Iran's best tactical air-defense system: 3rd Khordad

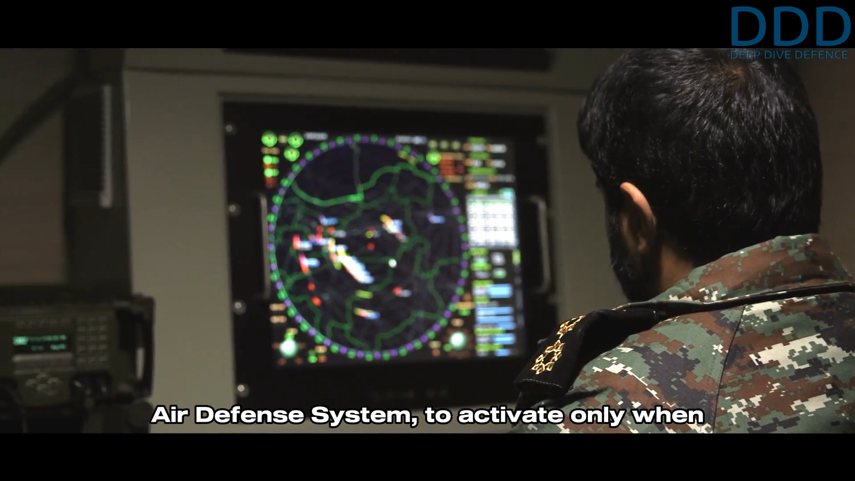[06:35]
system to activate only when the target is within the engagement envelope reducing the risk
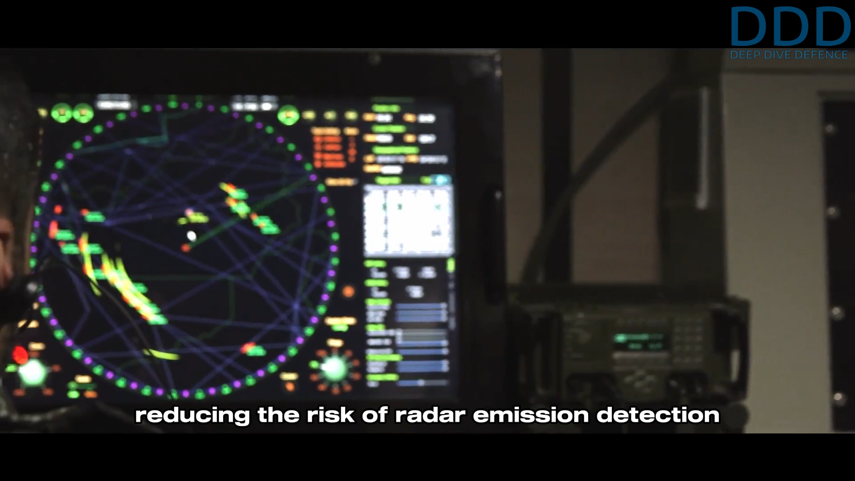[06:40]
of radar emission detection during volume search mode standard practice however
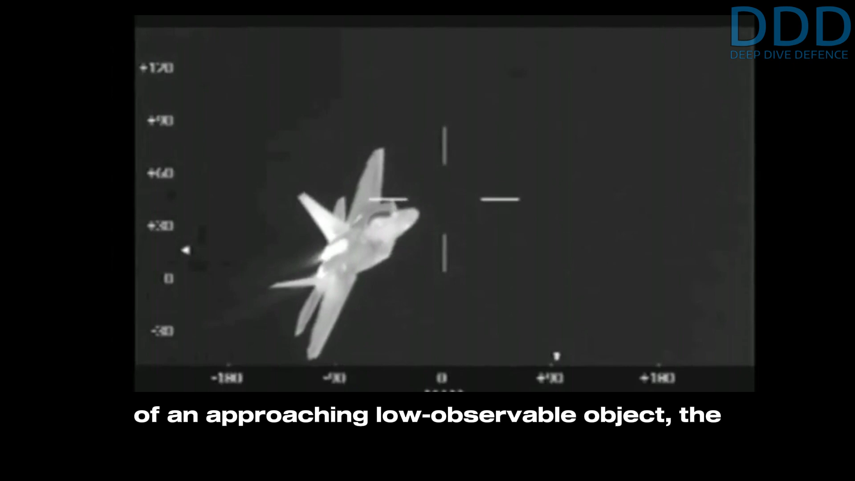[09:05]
the thermal camera can be used for angular tracking of the target knowing the
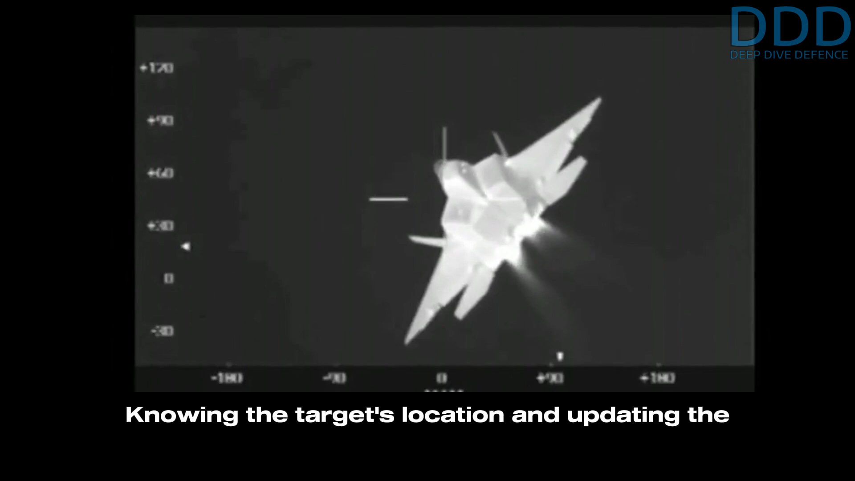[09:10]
target's location and updating the tear 2b's inertial guidance system the missile can
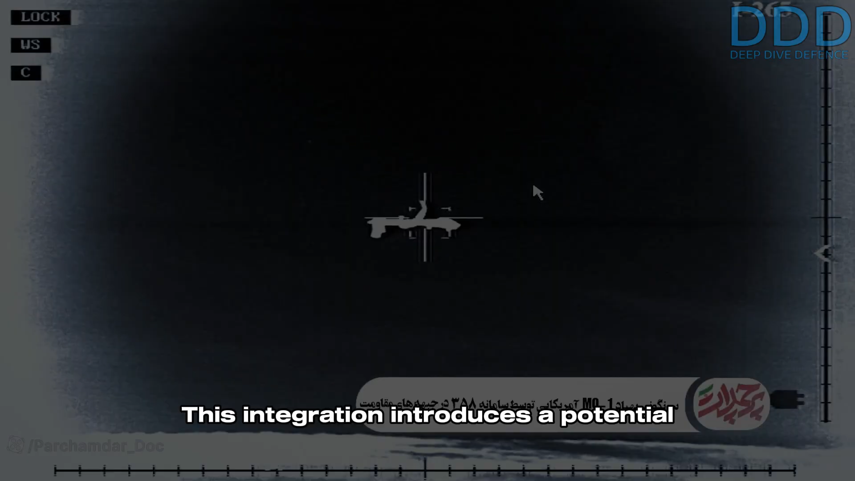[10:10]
potential man-in-the-loop capability for the tear 2 command variant combined with the
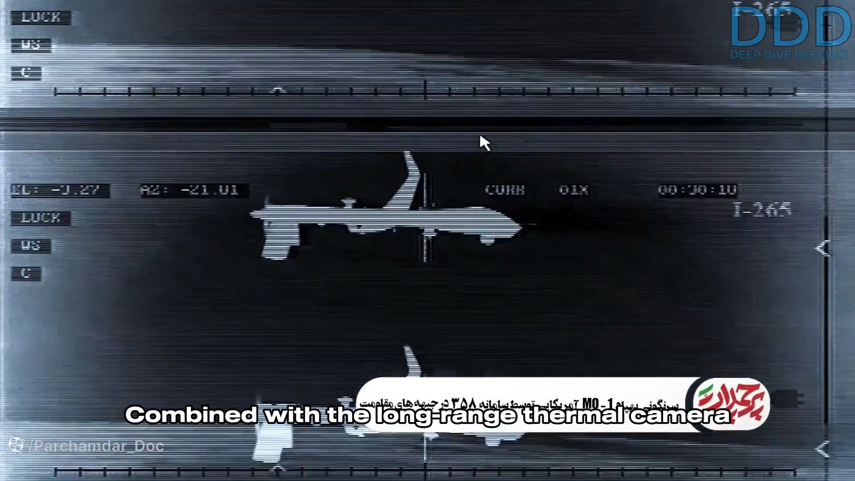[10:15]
long-range thermal camera on the third cordad teller the system can engage very low
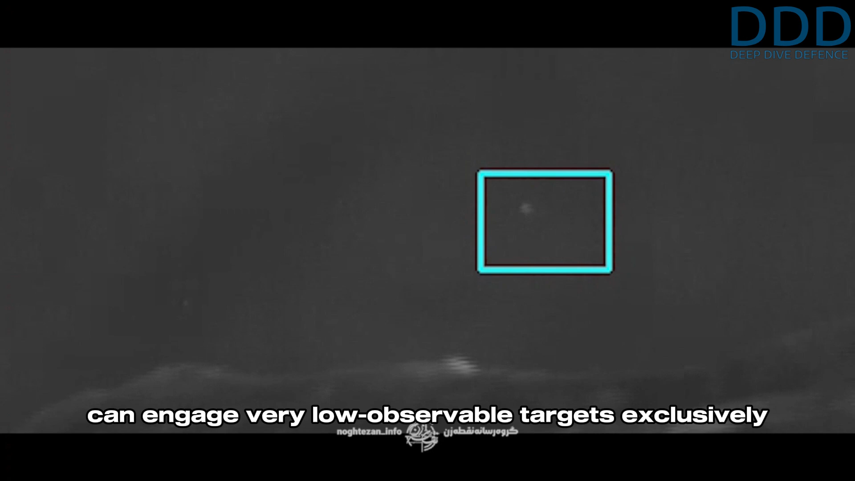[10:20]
observable targets exclusively using the infrared spectrum bypassing radar for tracking and
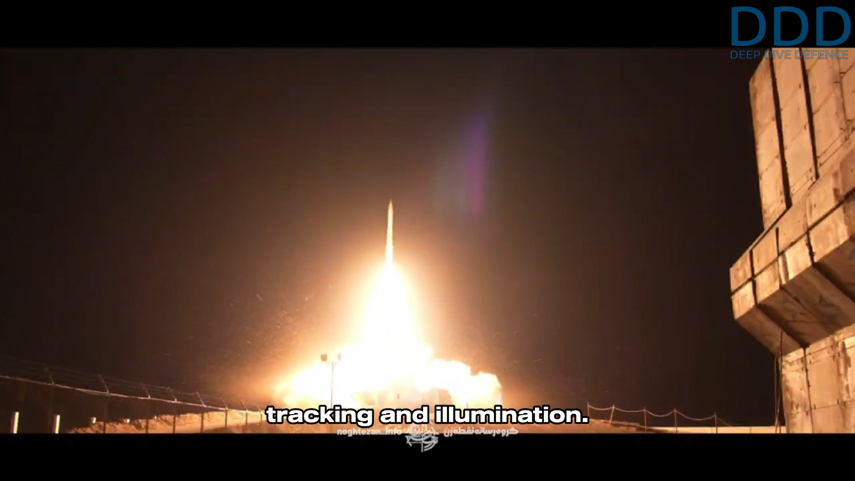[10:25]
illumination this means a near passive engagement under strict emission control becomes
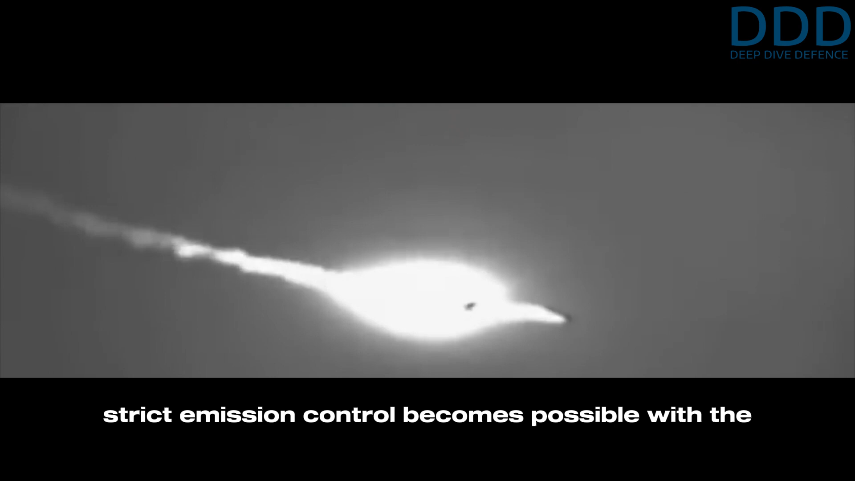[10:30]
possible with the tear 2 command missile which is of greatest importance for survivability